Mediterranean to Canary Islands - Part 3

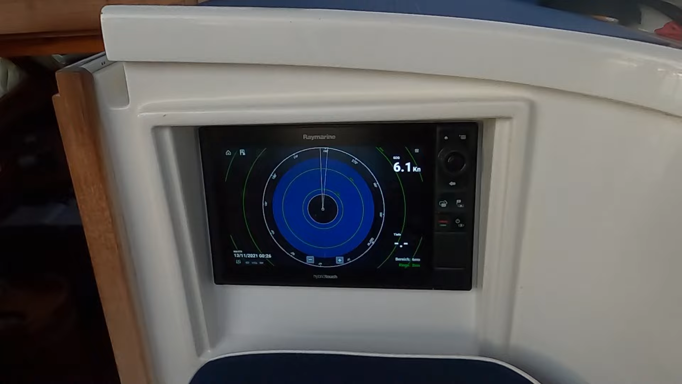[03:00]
für die nacht stellen wir oft einen alarmsektor im radar ein der ist aktiv zwischen 1,5 meilen und 5 meilen oder 6 meilen je nachdem der innere bereich anderthalb meilen wird ausgespart weil dort oftmals wellen sind
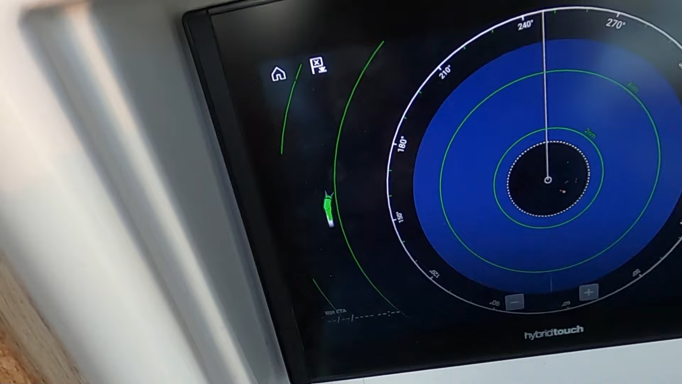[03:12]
die das bild stören und man sieht hier links auf dem bild einen frachter mit seinem aes
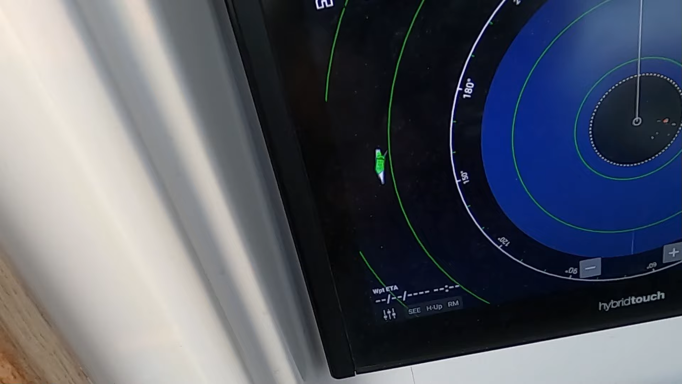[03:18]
signal das ist das grüne und mit seinem radarsignal die sich überlappen das ist dieser breitere streifen